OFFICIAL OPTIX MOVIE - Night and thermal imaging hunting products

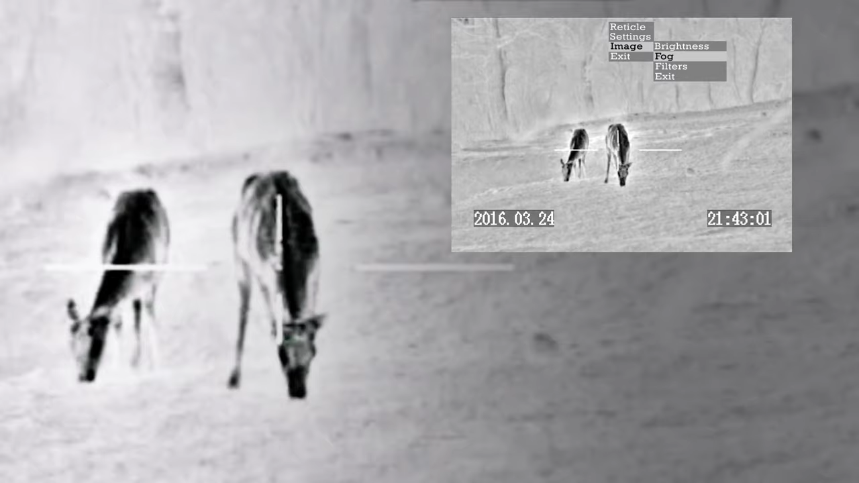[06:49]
And in all but the harshest conditions normal mode is by far the best. It gives you a perfectly smooth and clear image.
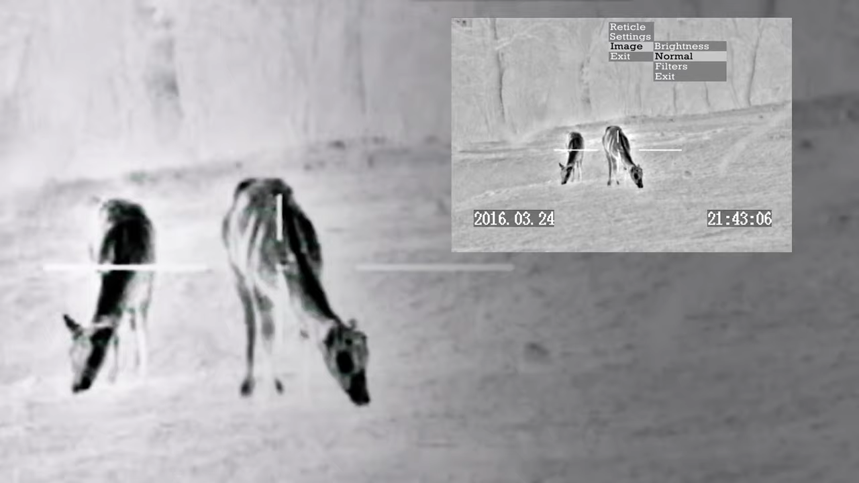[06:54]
Viewfinder is fully adjustable on brightness.
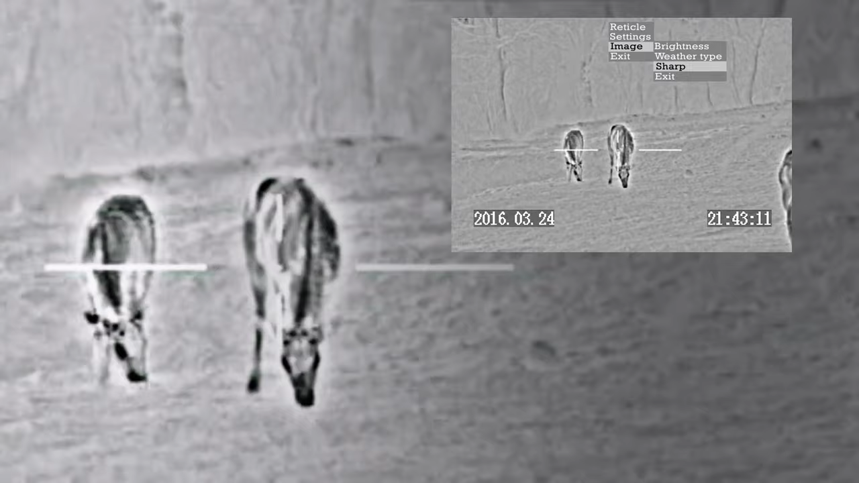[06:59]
You can set the maximum brightness and then you've got four intermediate brightness levels just by a touch of the button.
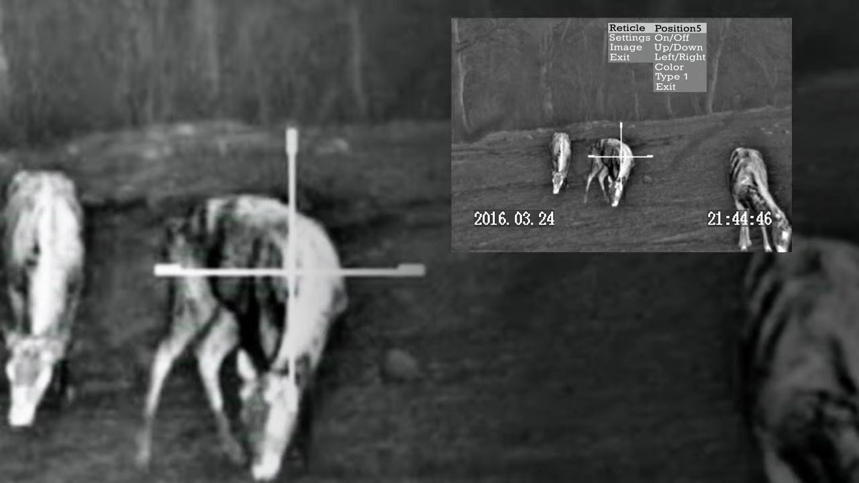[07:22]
And again to enter different modes you've got a choice of black hot and white hot,
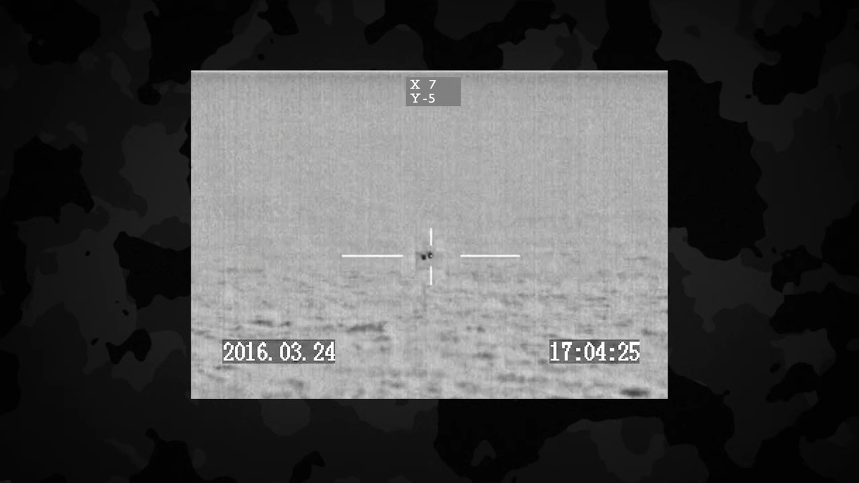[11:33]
See where the impact is and place a heat marker on it. 3. Look through the scope and aim at the center again.
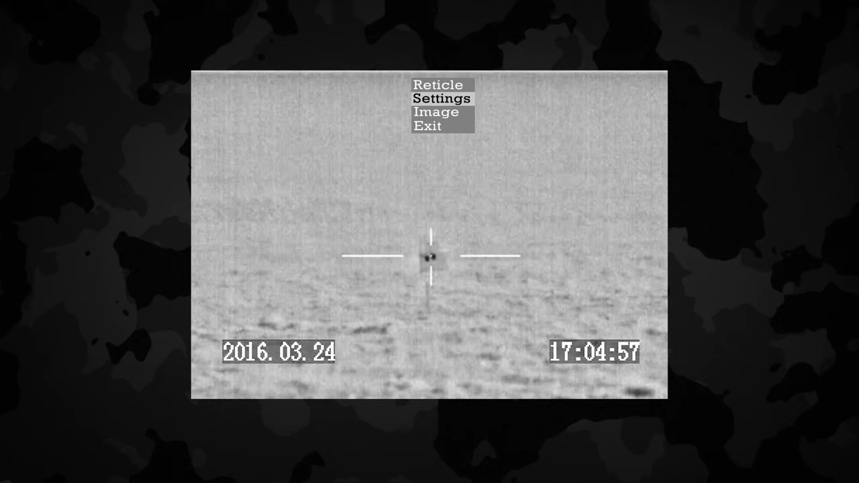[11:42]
4. From the menu choose settings NUC type and switch to external.
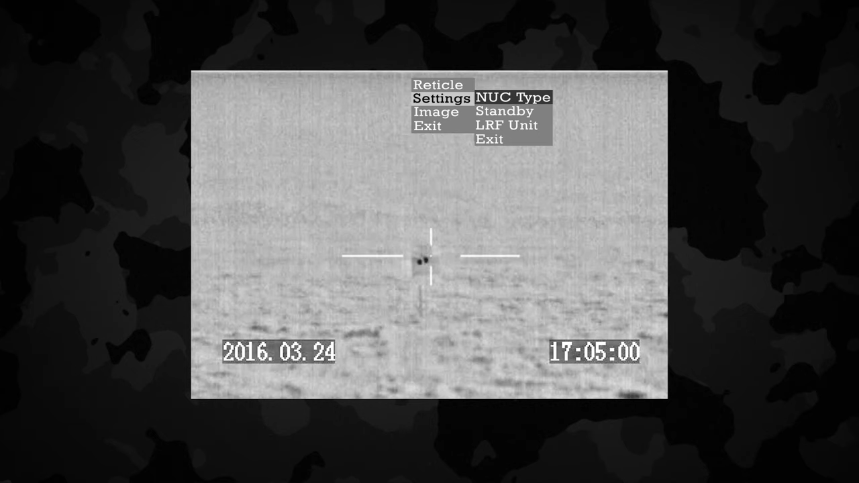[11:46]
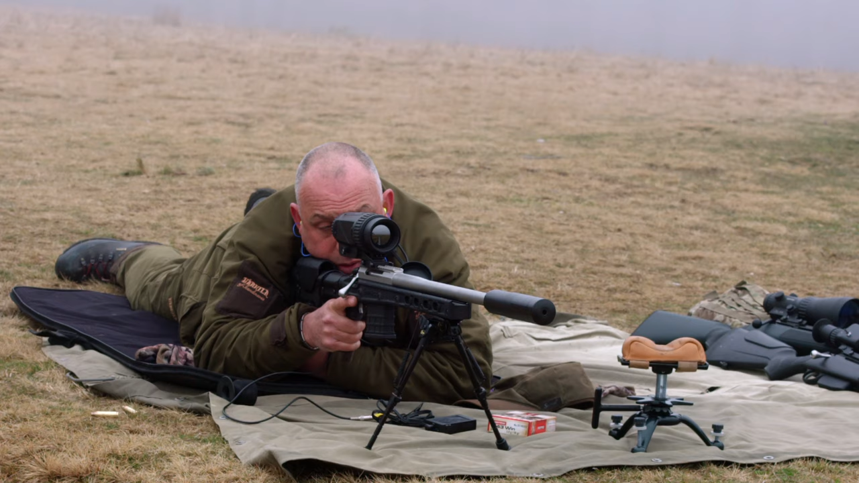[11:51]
5. While aiming at the center press the NUC N button that
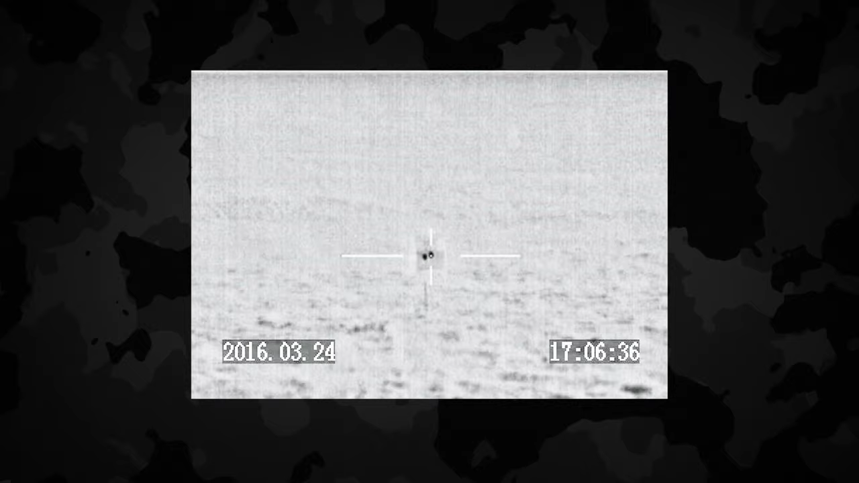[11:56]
will execute shutterless mode of the functioning and make a negative image on the
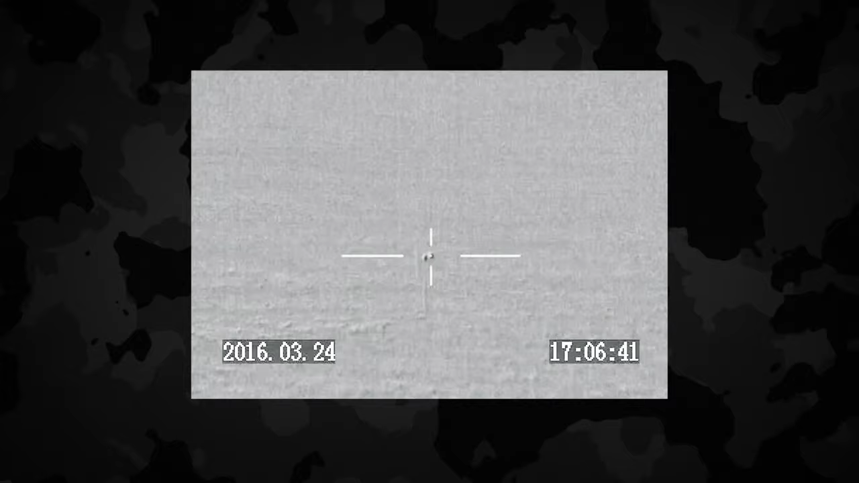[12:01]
screen as frozen photo that you will see all the time. 6. Move the reticle from the center towards the heat patch that marks your impact point.
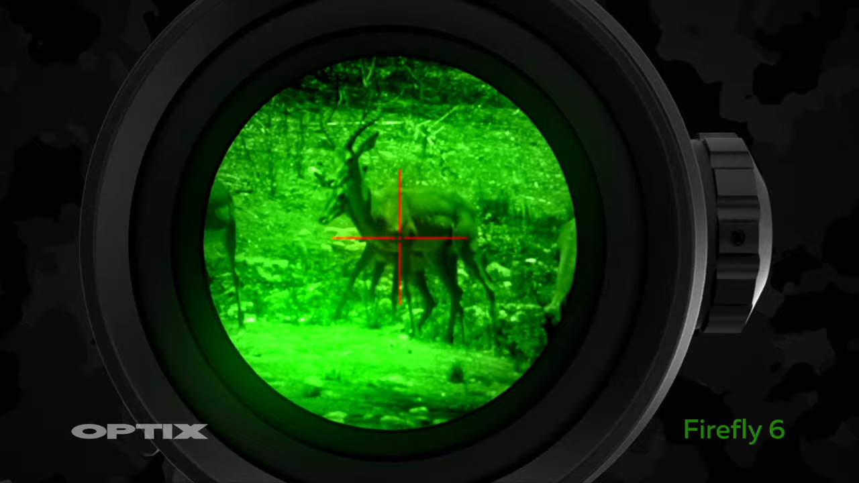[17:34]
Reticle illumination. Reticle illumination. A variety of tubes can be integrated inside.
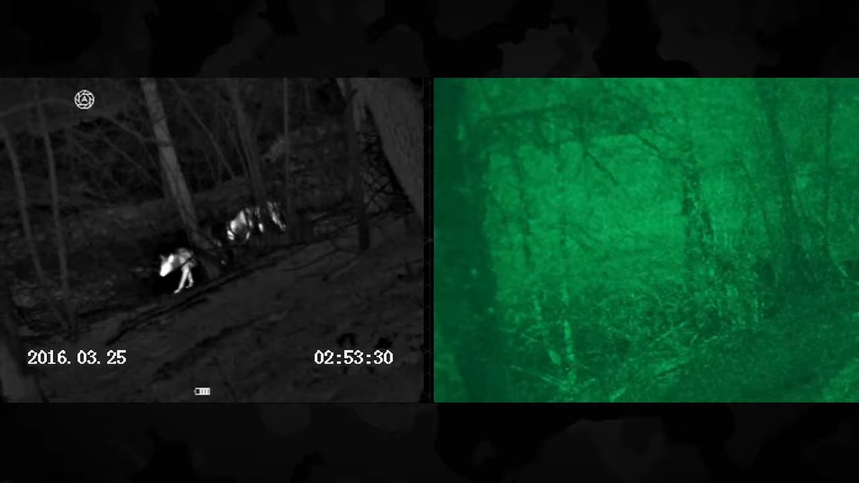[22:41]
And. Potentially. The. Customer. That's. Looking. For. Trophy. Shooting. Outside. Of. The. The. The. The. The. Optics. Night Vision.
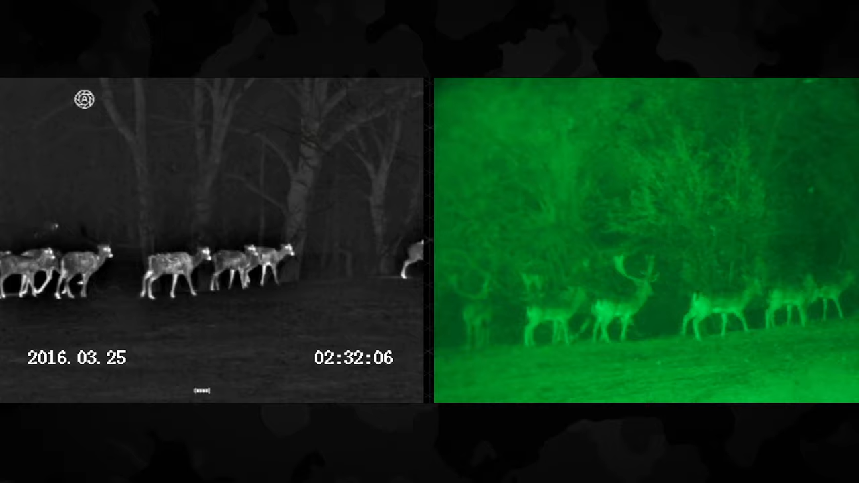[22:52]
It's. Got. Limitations. To. Usage. Obviously. Only. During. Hours. Of. Darkness. Weather. Conditions. But. Earlier.
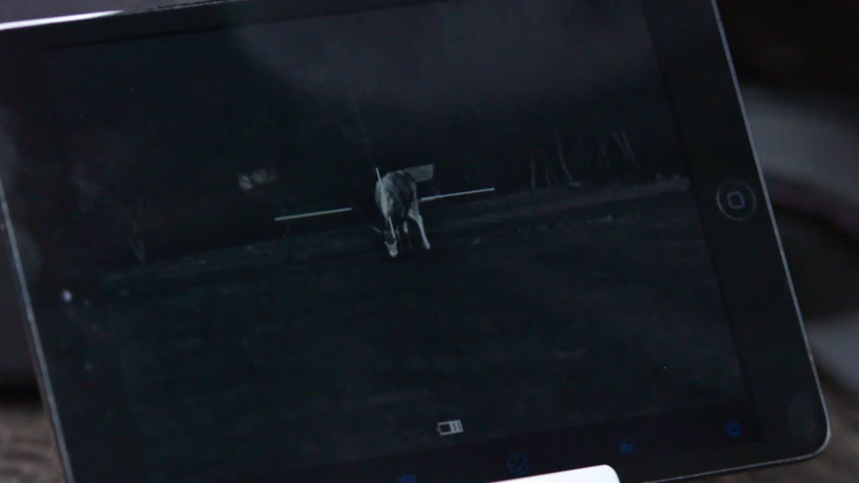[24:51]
You can use it as a training aid, you can buddy share so somebody in the vehicle
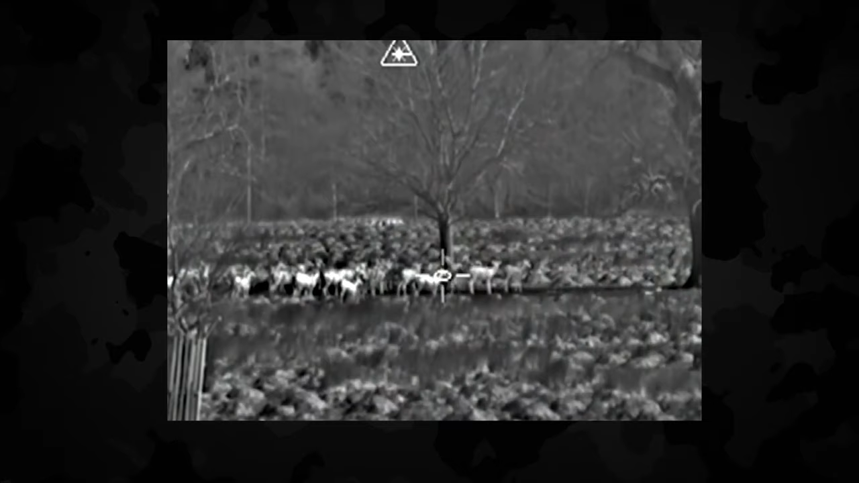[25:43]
So having a rangefinder that actually puts the distance up in the display so you've got no issues and
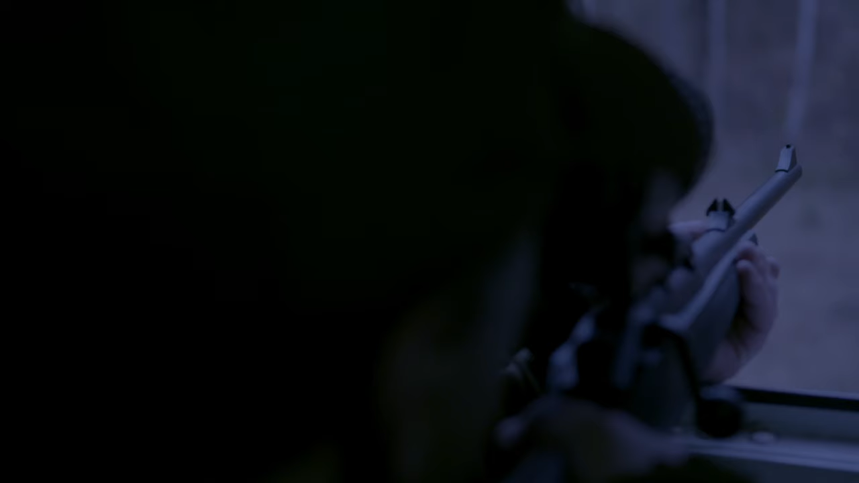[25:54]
people laugh because a lot of the time my thermal ends up on an air rifle. Right. Which is quite unique. It's unique but on an air rifle obviously range is critical because you're talking less than a 20mm kill zone and most air rifles have got quite a loopy trajectory.
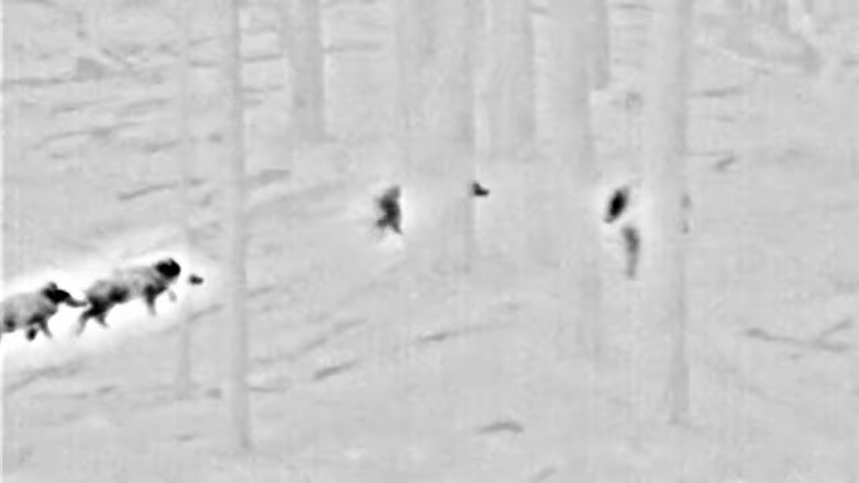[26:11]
You know the difference between a 30 yard shot and a 45 yard shot is a hit or a miss.
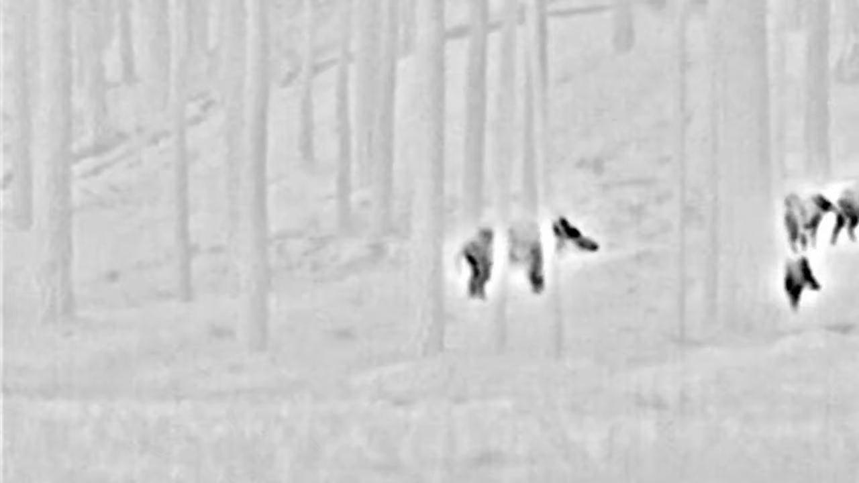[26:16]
So it's nice to have that ability that you can you know one press of a button you know exactly how far the quarry is. Yes very much so.
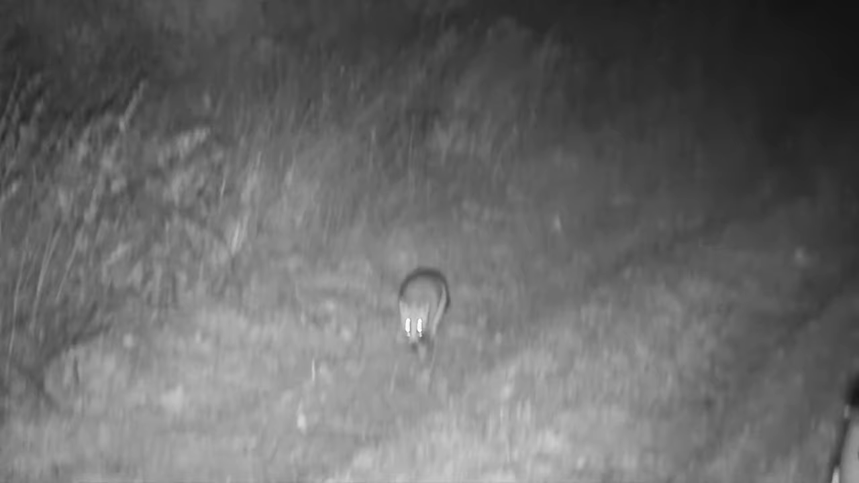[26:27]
My biggest passion is fox shooting. Yes. Night vision is just a game changer because so